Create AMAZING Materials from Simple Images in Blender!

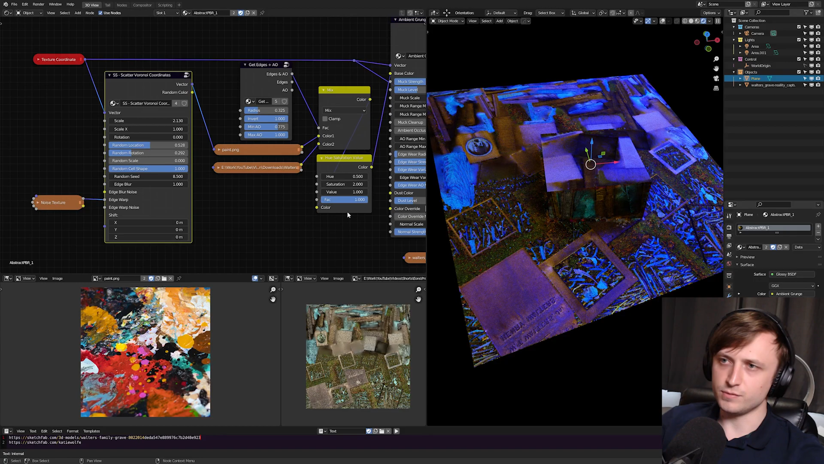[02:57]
Now because we've got the original 3D scan diffuse on this as well I'm going to need to unplug this just to make it a bit more obvious. So let me bypass this and plug the color in.
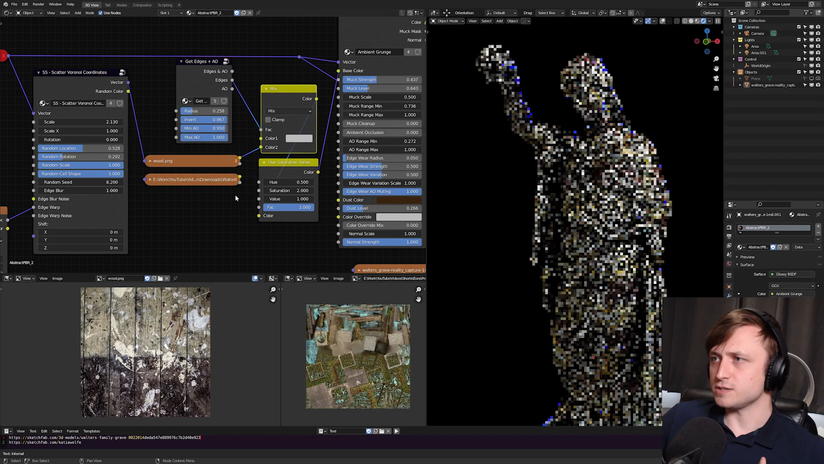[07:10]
So now we have the wood just coming out on top of an RGB value or if we plug this back in maybe swap it around and then get rid of the texture. Now the wood is just the base and we can have whatever we want on top. So again just by taking simple screenshots and for reference these are 1024 by 1024 pixel images we can get some very cool procedural results and they'll look good from almost any angle.
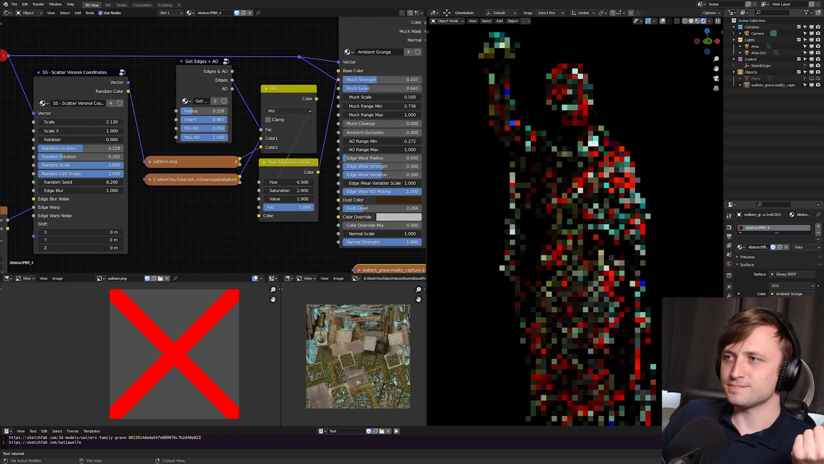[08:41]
So here's the result and I guarantee you I didn't change anything else on the node setup. I just put this texture straight in and it looks like someone's graffitied a statue.